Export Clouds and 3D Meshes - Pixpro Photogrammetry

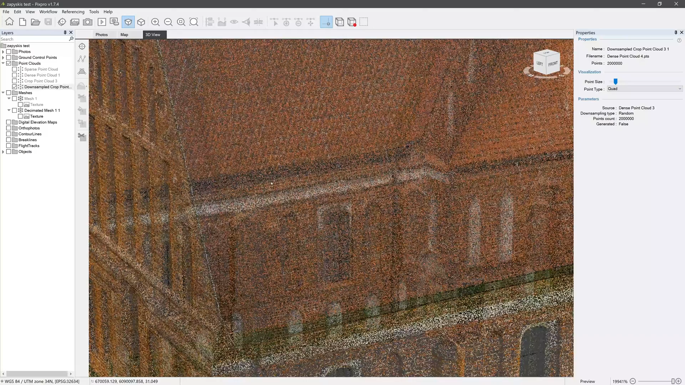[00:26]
add the dense tool and apply sawdown sampling or decimation if needed, so your exports are easier for third-party software to handle.
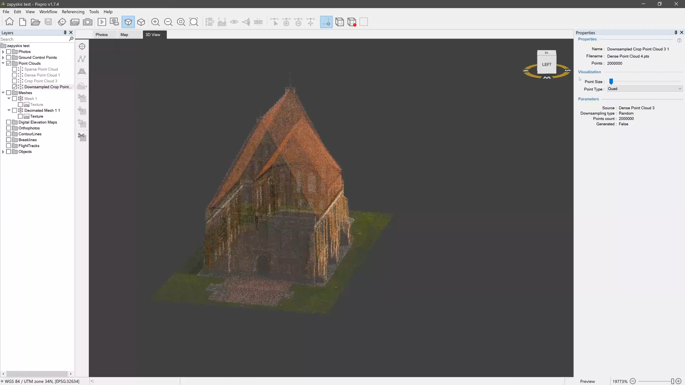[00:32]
All links above that in the video description. Let's begin with point cloud export and look at what options are available. To export a dense point cloud, right-click on it in the layers panel and choose Export Point Cloud.
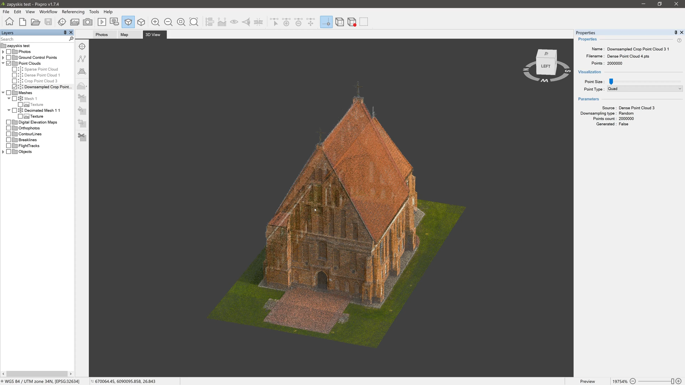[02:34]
Now, process of exporting 3D mesh is exactly the same.